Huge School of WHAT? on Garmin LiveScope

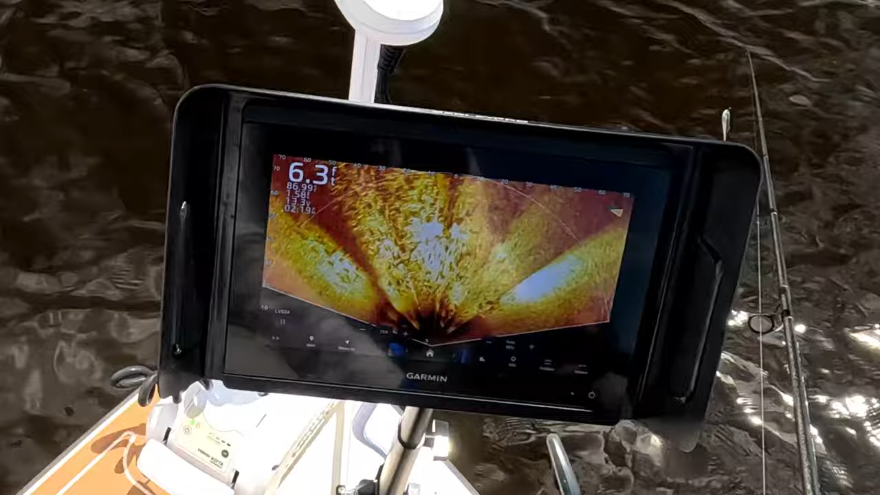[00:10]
this is Jeff at Battlefish again and I was trolling around for tarpon and redfish and found this huge school of something.
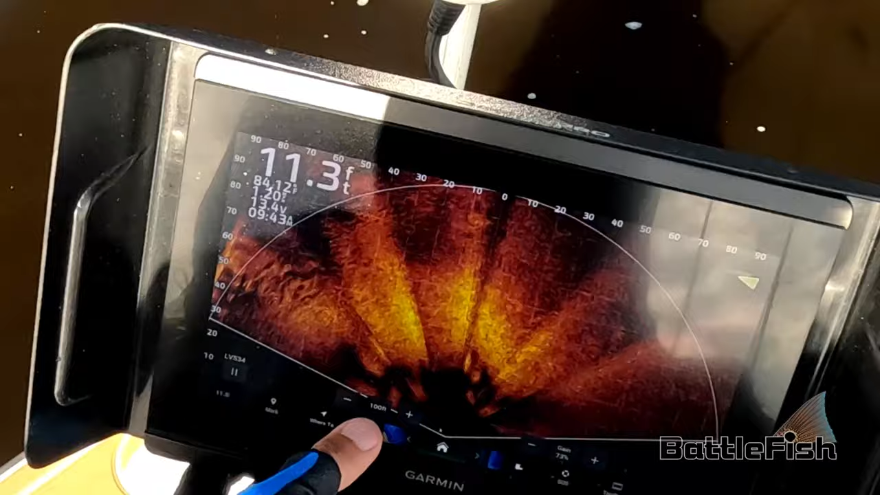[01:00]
On screen: depth 11.3 ft
So the very top and center of the screen are some redfish that start to appear pretty much within casting distance.
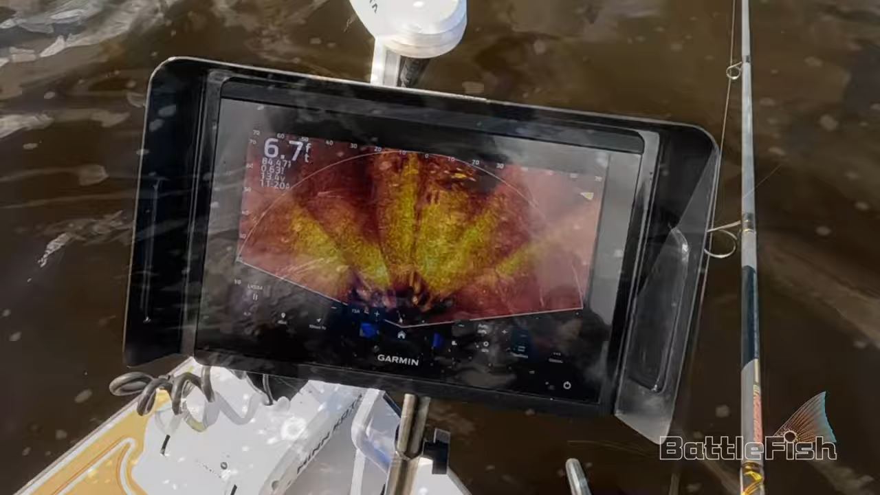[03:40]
And so here's another school appearing right at the top of the graph there and we'll see if we can hook up.
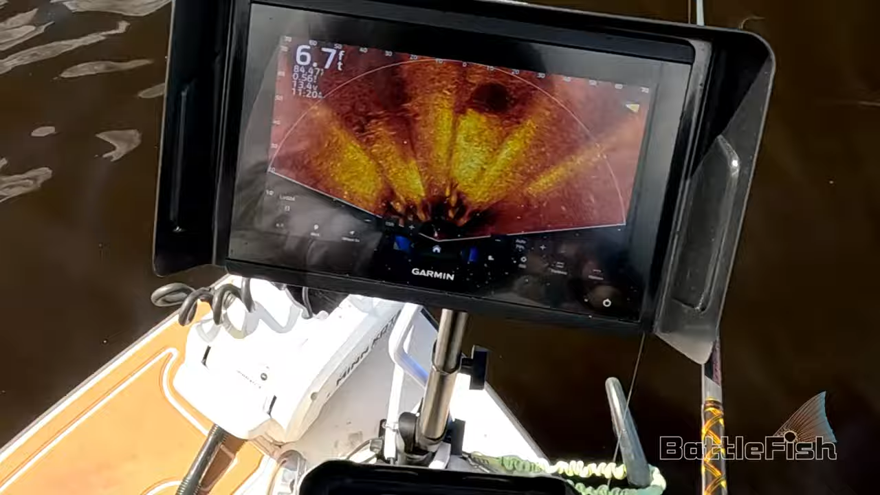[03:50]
On screen: depth 6.7 ft
Now you can see how fast the school is moving and you really got to lead them sometimes in the direction they're going, not unlike skeet shooting.
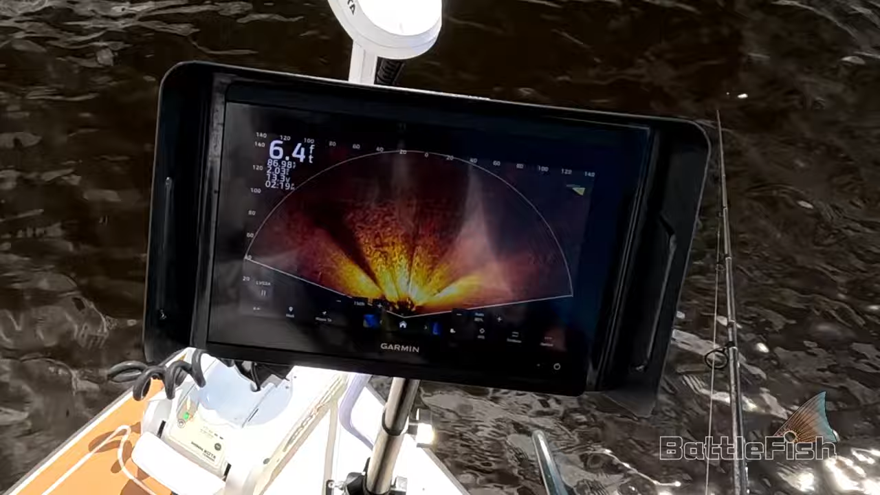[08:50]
So you can't really see the scale on the graph there, but that's a good idea.
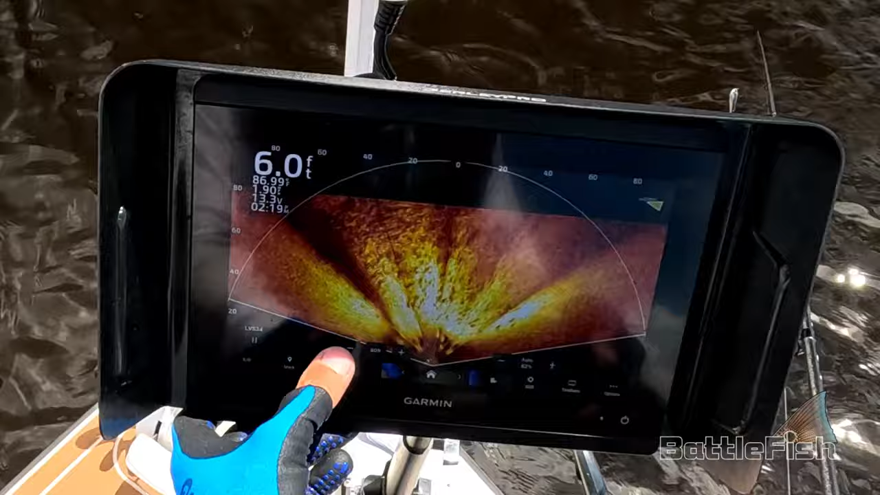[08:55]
On screen: depth 6.0 ft
That school is over 100 feet wide. Yeah, the little grunting will give them away.